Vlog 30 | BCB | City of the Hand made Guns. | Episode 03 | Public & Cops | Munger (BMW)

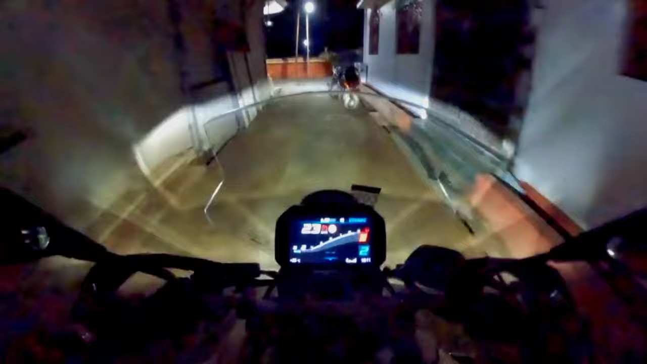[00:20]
करना नम निकल नहीं पाया अभी भी देख सकते हो रोड जो है वह प� कुछ पेमस
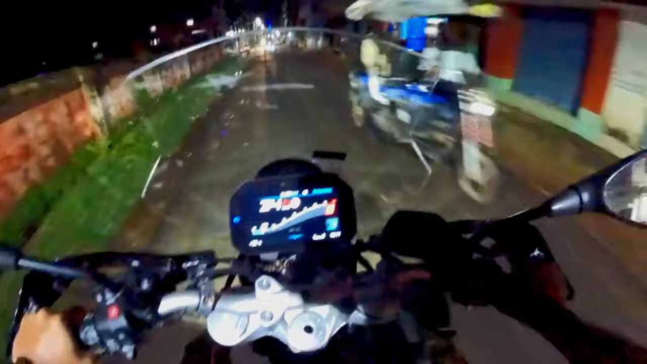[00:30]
हिस्टॉरिकल प्लेसे इसको एक्स्टॉर करने का मन तो था आई डोंट नो सब क्लूस हो गया होगा अभी तो बढ़ ठीके देखते हैं घाट है घाट भूम लेंगे
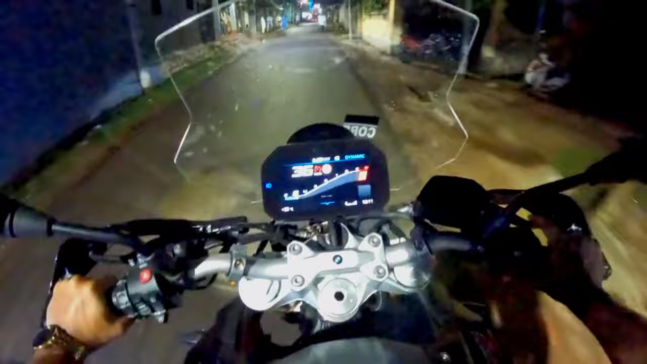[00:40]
मेरी वाइफ की चाहलोड स्कूल उसमें भी उसको बहुत मन है विजिट करने का अब देखो � यहां
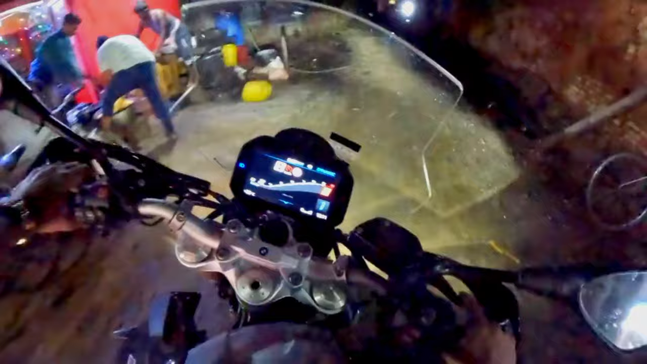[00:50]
के रोड ज़ीब से है अब
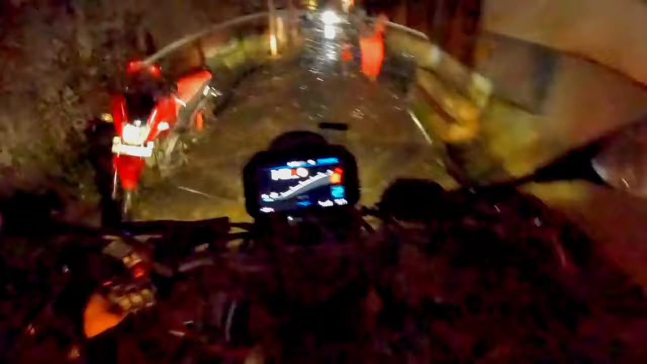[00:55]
हम गूम रहे हैं आप देख सकते हो
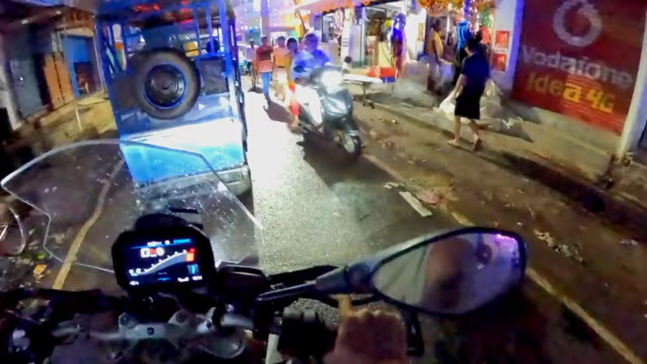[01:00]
कि यहां के रोड के क्या कंडिशन है आप बहुत ही पतले बहुत ही नायरो है यह रोड और एक्शली यह रोड सो है नहीं वह गलिया ही गह सकते है
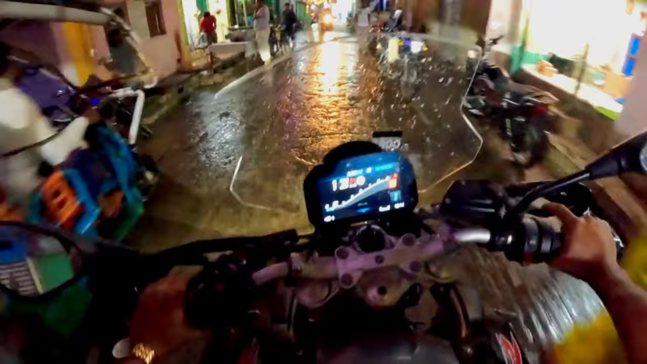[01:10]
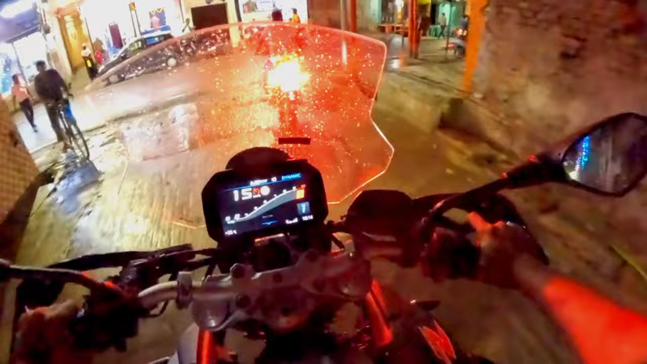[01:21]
देखो भाई एक टप्री भाई हमारे को वटे करके लाइट जला के निकले अभी ज़स सामने से
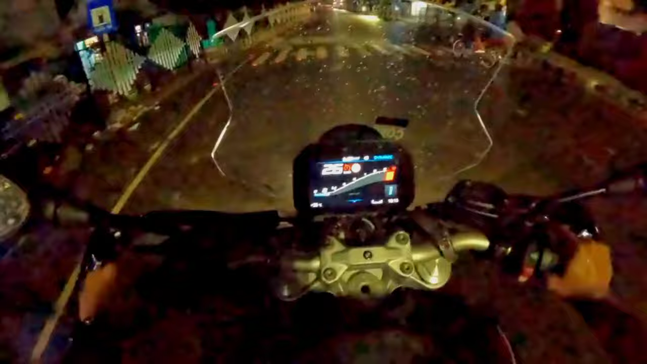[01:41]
चलो लगता है कि कुछ अच्छे रोड हमें यहां मिल गए है और यह कुछ लफ वाल बशाय्ट में हमें दिख रहा है यह
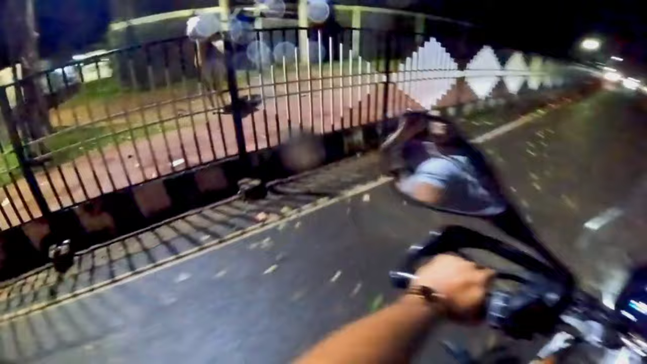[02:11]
में यह गोड़ा जो भी मेरा स्कूल आए यहार कर दो देख सकते हो यह लेफ्ट
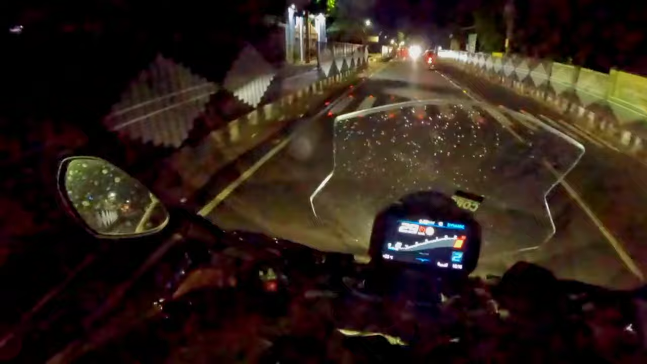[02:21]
साइड में एंट्रेश नोट्रे डैम अकाडवी इस तवन इस
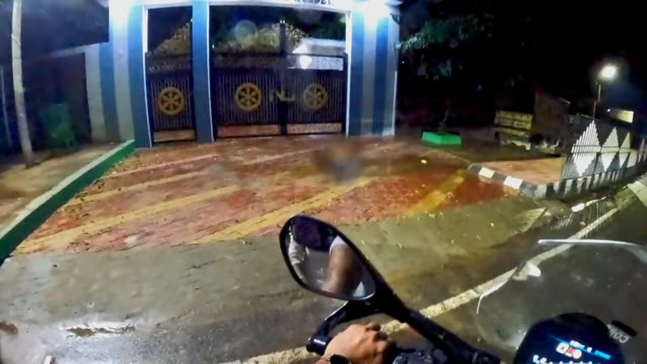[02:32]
यहां से निव एरा
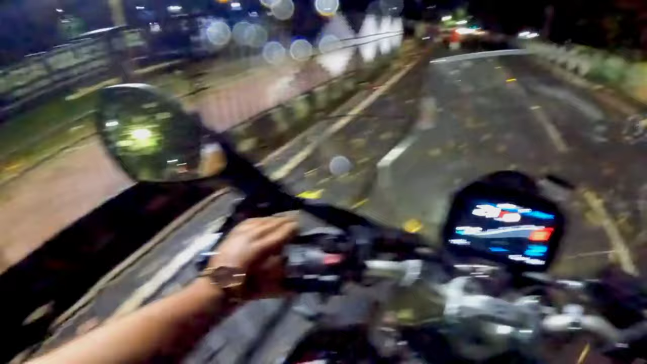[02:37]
पबिक स्कूल यहां पर आपक्शली यहां फे लाइन से ही बहुत सारे स्कूल है यह आप देख सकते हो,
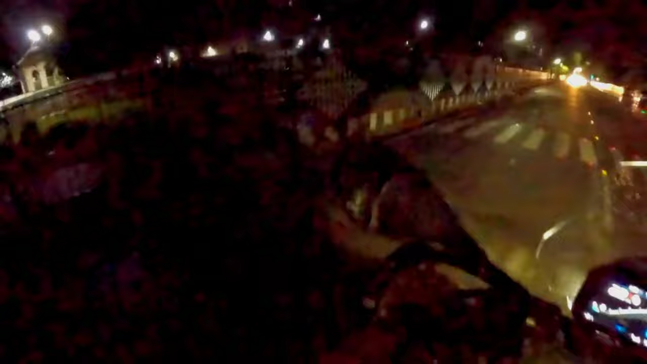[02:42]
एक हिस्टोरिकल बिल्दिंग में स्कूल अपैन किया हुआ है, इन्होंने, रात के कारण बहुत अच्छा व्यू तो आनी रहा है, वी डोंट हाव एनी ओप्शन,
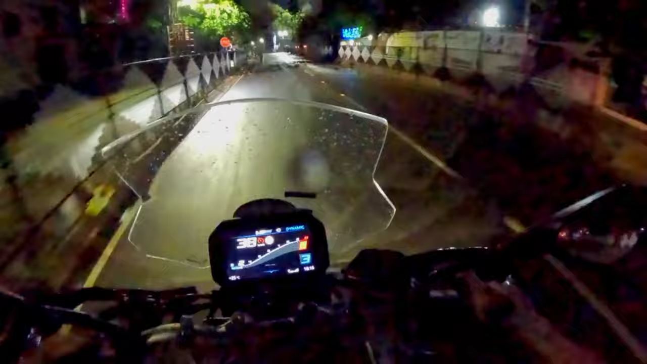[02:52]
तो, ज्योंकि सुबा सुबा सुबा सुबा मॉर्णिंग में हमें निकलना है,
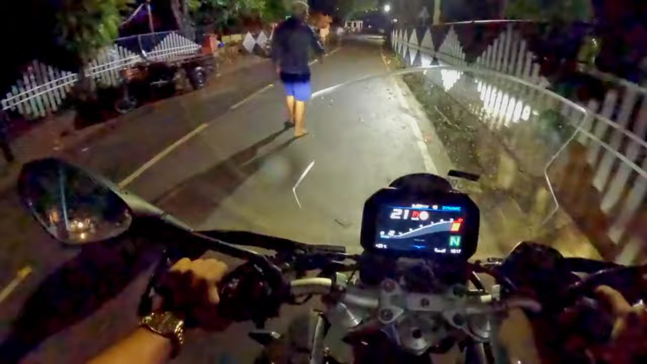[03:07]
आईए दिखते हैं,
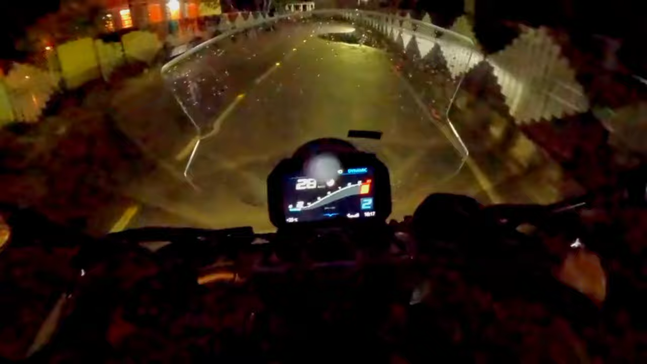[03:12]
इस सौजी घाट में क्या दिखेगा रात के समय में, बहुत जादा तो दिखना नहीं है, बड़ फिर भी अब आए है, तो एक बद देख लेते हैं, इस सौजी घाट का क्या नजा रहा है,